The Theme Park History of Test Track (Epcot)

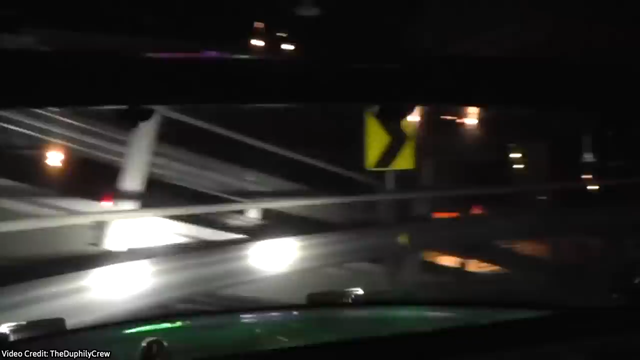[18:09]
At the top of the hill, the car almost crashes headfirst into an oncoming semi-truck before swerving out of the way at the last moment.